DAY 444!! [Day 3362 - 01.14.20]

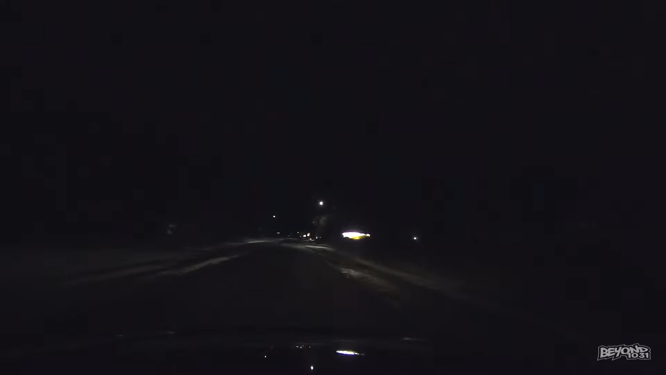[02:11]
Originally, I turned this on so that I could sing a song about working at night, but I really don't want to hurt your guys' eardrums, so I'll just say, hey, woo, that was a big puddle. Woo-hoo, wow. I'll say that, hey, I'm working at night.
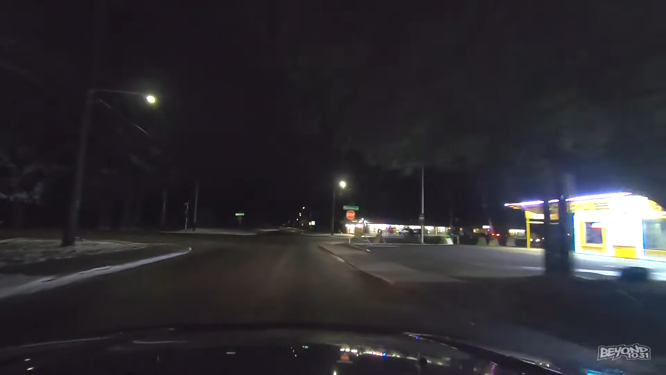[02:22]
I just got through skidding across some ice. I love studded tires and ABS. It's the best. Okay, we're out to get some parts. I've diagnosed the vehicle. The blower motor has a bad connection at the resistor block. So we're going to clean out the connector on the resistor block, replace the melted connector, and we should be good to go. I just have to go out and get the parts. Woo woo, whoop woo. Wow, if it gets a little bit colder tonight, this Lake O'Reilly right here, I'm not sure if you guys can see this.